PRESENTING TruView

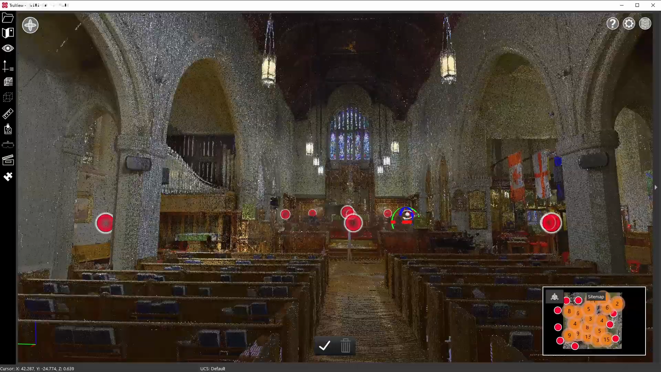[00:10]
The TrueView desktop application is a viewer of digital twin data provided for free by Leica Geosystems. With it, you can move through your point cloud data and view the associated panoramic imagery. You can also take basic measurements and add annotations and look at geotags.
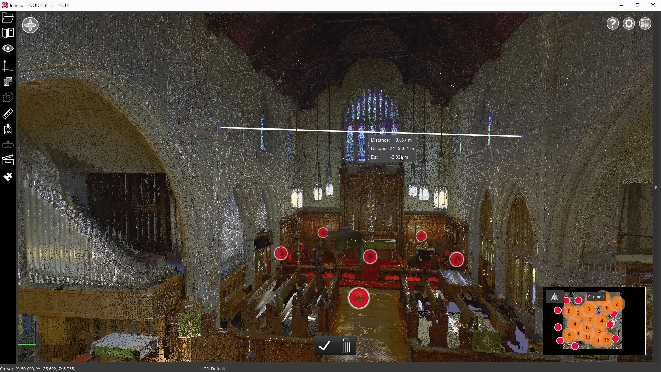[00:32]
With this Windows application, you can view data that is physically stored on your hard drive in the form of LGS files, or data that is being streamed to your computer through Cyclone Enterprise or Jetstream Enterprise. The TrueView app can be downloaded for free using the link in the comments.